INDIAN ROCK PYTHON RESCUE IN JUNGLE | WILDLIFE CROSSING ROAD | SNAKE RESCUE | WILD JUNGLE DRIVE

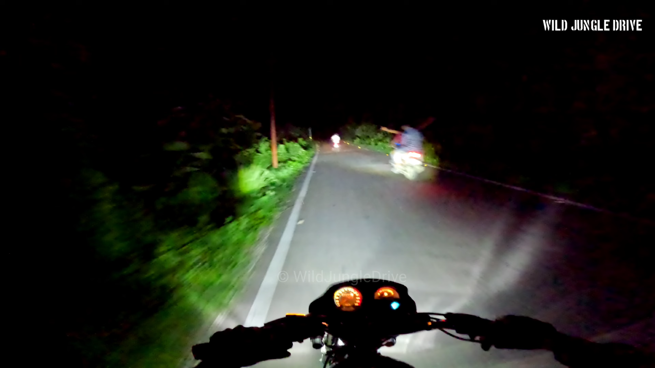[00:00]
अरे भैया रोक के, रुक जा रुक जा रुक जा रुक जा। वाह बिल्कुल सीधा चल रहा है, ऐसे बिल्कुल नहीं चलना जैसे ये चल रहे हैं। तो बारिश हो चुकी है शुरू, थोड़ी थोड़ी हो सकता है ऊपर तेज मिले।
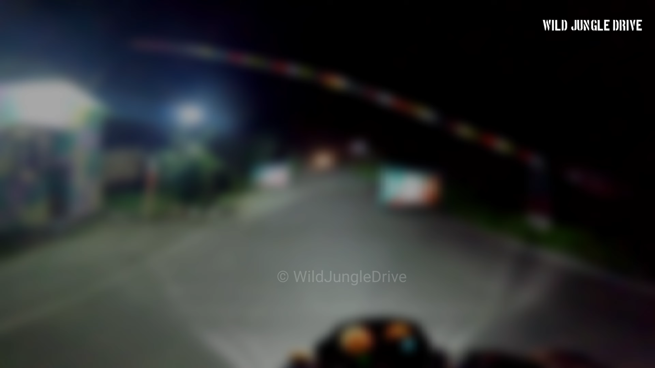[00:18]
तो दोस्तों एंट्री हो गई अपनी पावागढ़ के जंगल में। अभी ये बैलबड़ाव गेट है, आप देख सकते हैं कुछ लोग बैठे हुए हैं। सुपर व्यू में वीडियो बन रही है ये।
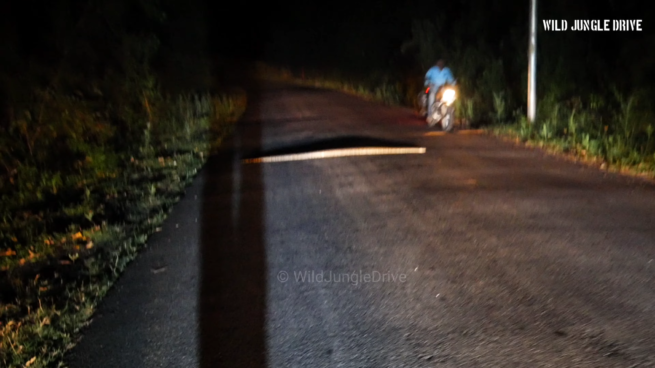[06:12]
अरे भैया रोक के, रुक जा रुक जा रुक जा रुक जा भाई साहब।
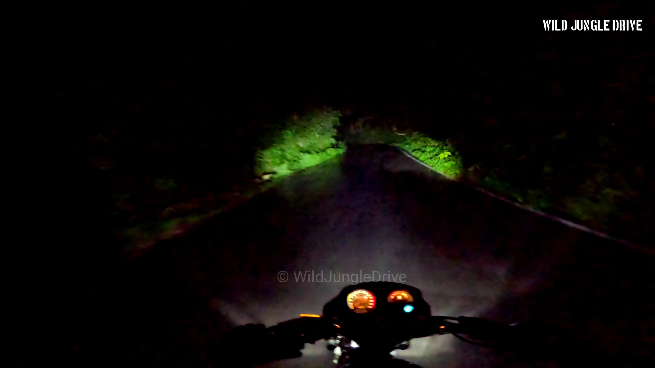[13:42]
अरे बादल छोड़ो यार, ये पानी ना आता ऊपर से नीचे की ओर, रोड गीली है पूरी। दोस्तों मैंने रेनकोट इसलिए नहीं पहना है क्योंकि मैं तो हूँ पूरा पसीने से तर। जी हाँ भैया, बारिश है तेज़, देखिए देखिए भाई, वीडियो ऑन रखना। हाँ देखो ना, देखो ज़मीन से भाप निकल रही है रोड से, जंगल का एक्सपीरियंस है अलग बिल्कुल।